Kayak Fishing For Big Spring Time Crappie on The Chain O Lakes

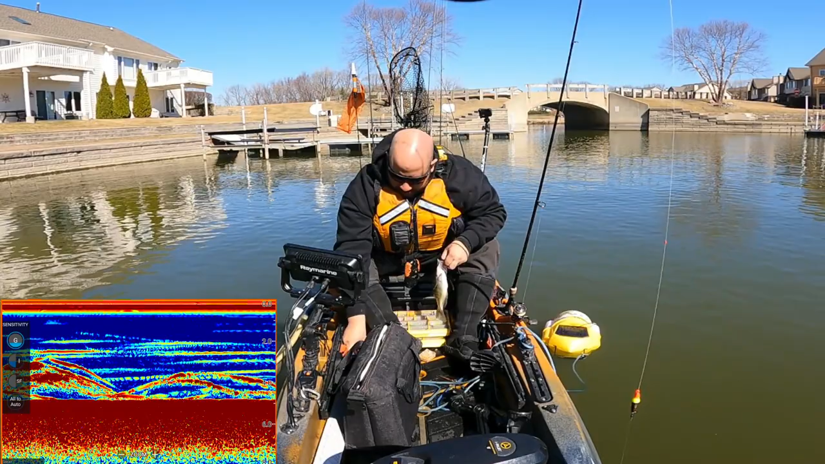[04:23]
And that's what it is. Let's take a look here.